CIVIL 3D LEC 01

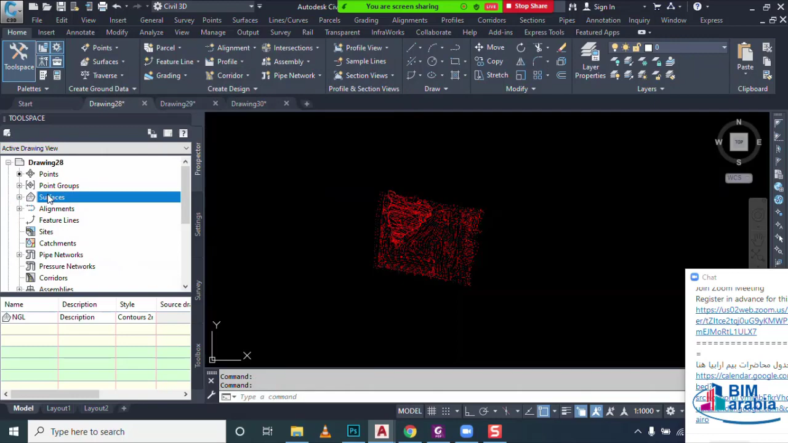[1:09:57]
انا دلوقتي ال ال داتا اللي موجودة عندي فيها النقط. اه نقط واخده description NGL وفي نقطة واخده MNH وفيه LB وفيه 3. فانا محتاج مسلا انا كارية سطح من النقط ال description بتاعها NGL. فبروح على point group. وقل له click يمين create new. وقل له ده هسميه natural ground level group. هدخل هنا على style.
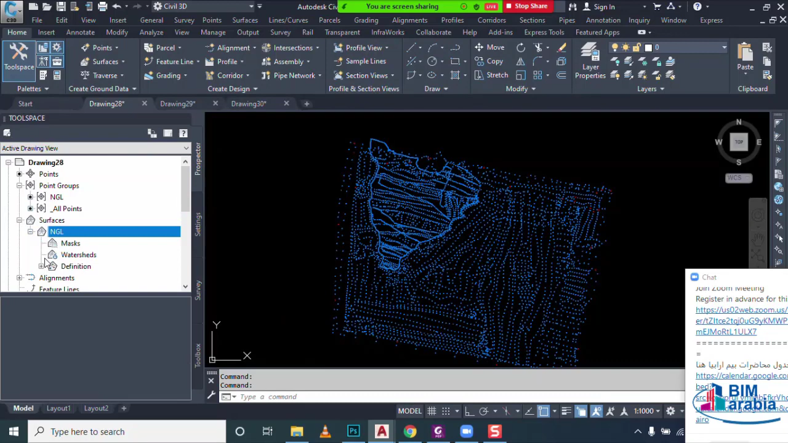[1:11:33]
لو انا حابب اكارية surface انا بالفعل كاريت ال database هعرف بتاعي من خلال point group click mean add. هقول له هاتلي هنا ال NGL اوكي. فهيبتدي نضيف لي السطح بتاعي يا جماعة. بالشكل ده.
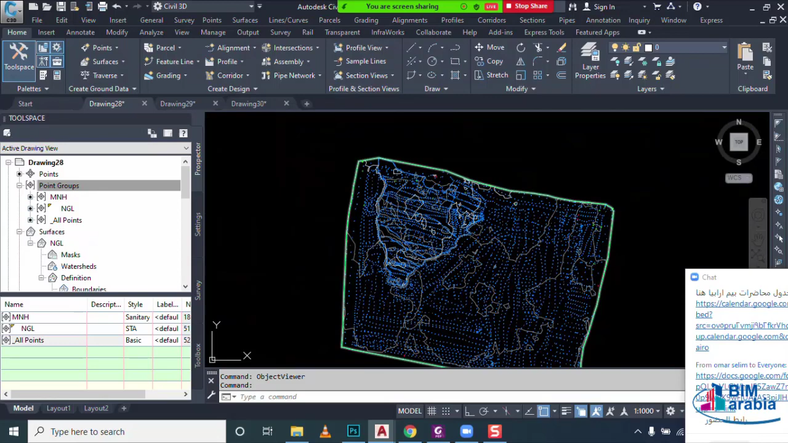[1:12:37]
هنلاقي هنا جماعة زي ما شايفين كده. النقطة دي دي نقطة منهم.